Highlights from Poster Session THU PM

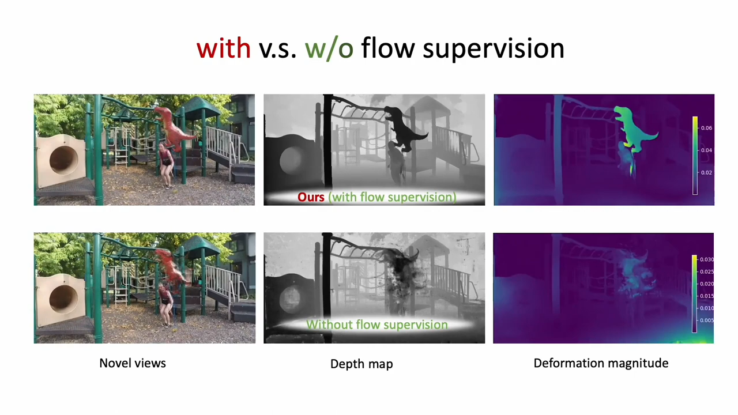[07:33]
Our method produces superior depth maps, view synthesis results, and effectively separates moving objects from the static background.
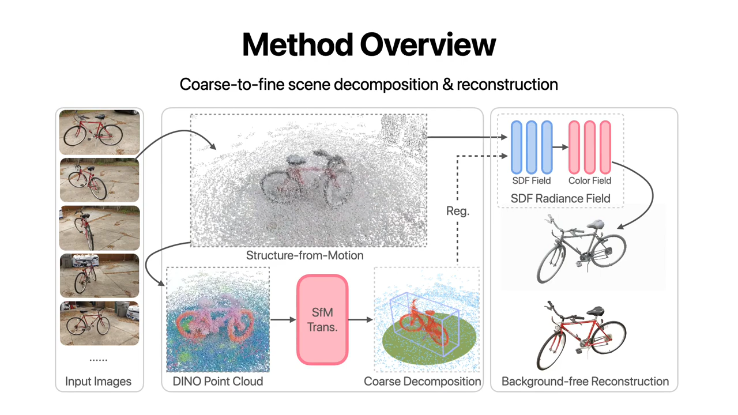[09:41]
Then we reconstruct a background-free object model with decomposed neural scene representations. Here are coarse decomposition and background-free reconstruction results of Autorecon on the blended MVS dataset.
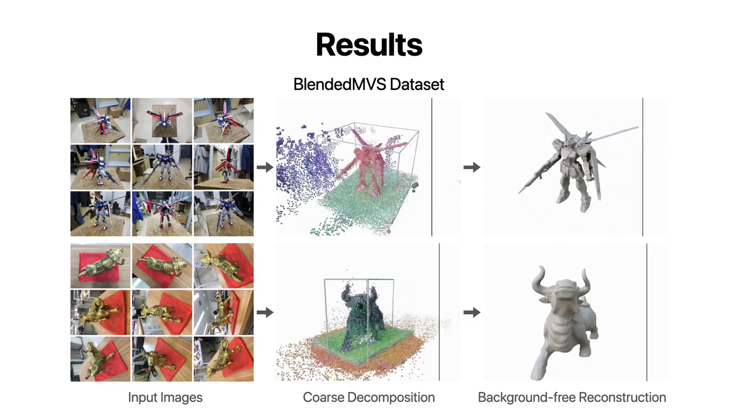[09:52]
And more results on the CO3D dataset.
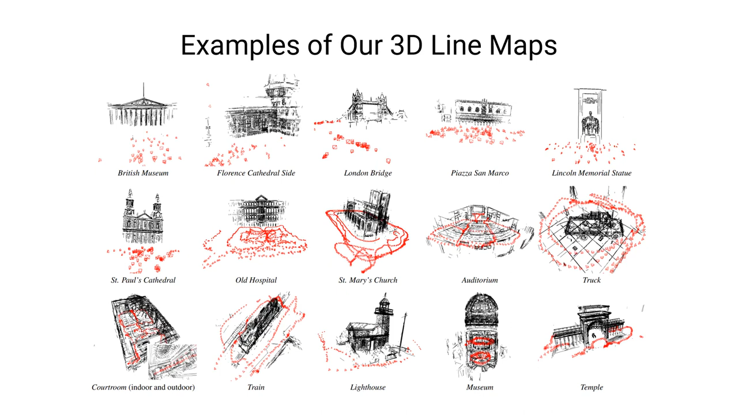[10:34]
The pipeline is robust and scalable, such that it can work reasonably well on in-the-wild multi-view image collections or videos.
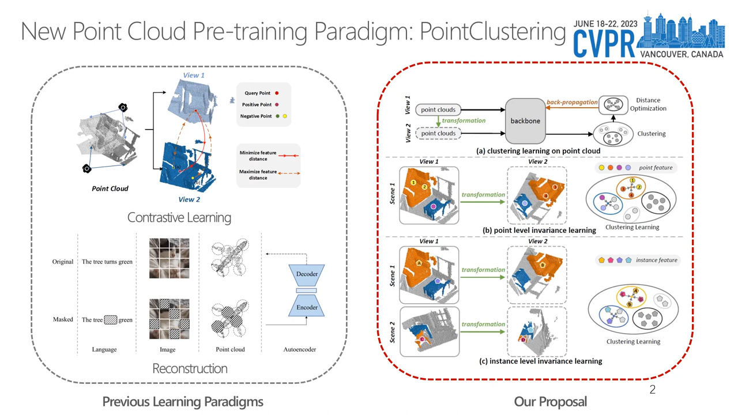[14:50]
We iteratively optimize feature clusters and backbone under the feature invariance at two levels, the point level and the instance level. Our proposal is architecture-agnostic and readily applicable to different point-call backbones.